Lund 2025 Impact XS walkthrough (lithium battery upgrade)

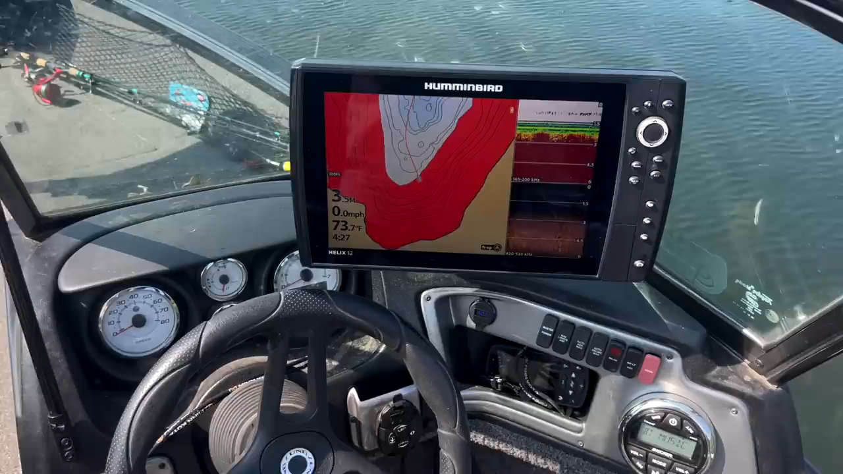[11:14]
On screen: water 73.7°F, speed 0.0 mph
down and they never move like i have no reason to adjust this and it is not moving at all one thing that i do
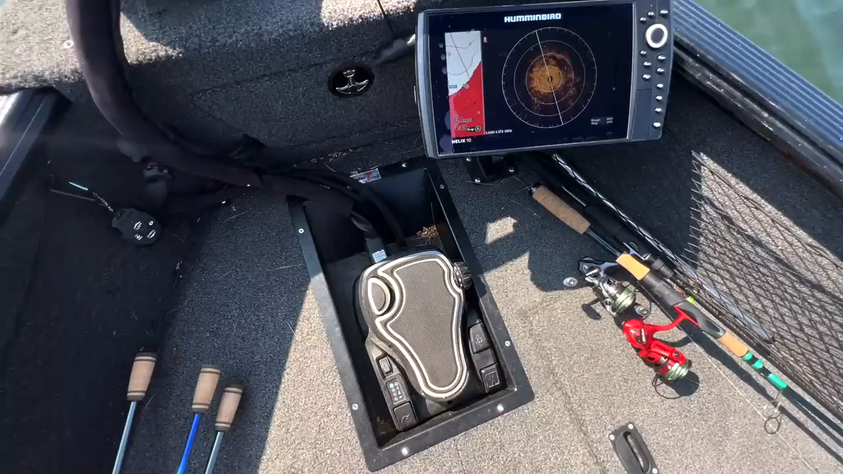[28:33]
you just fish you don't touch anything minn kota and hummingbird speaking together is a dream come true but also i'm a big live scope snob so
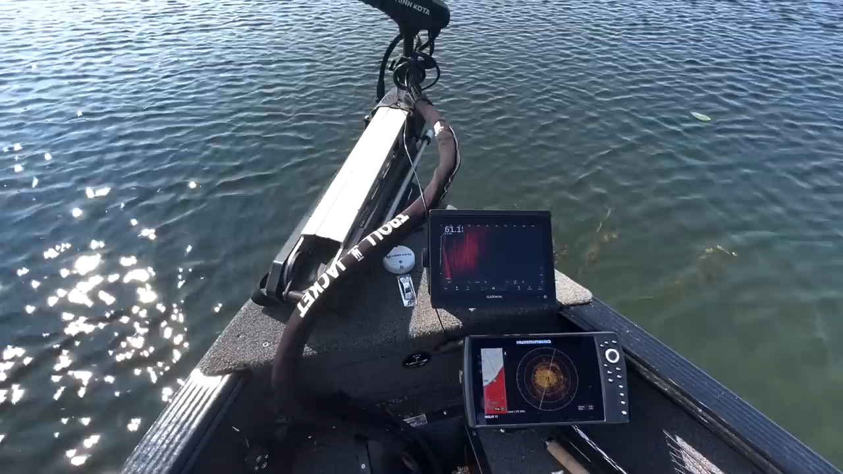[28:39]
i put a separate live scope unit up here i've got 360 on here i'll just pull this up and i now have a live scope transducer on my trolling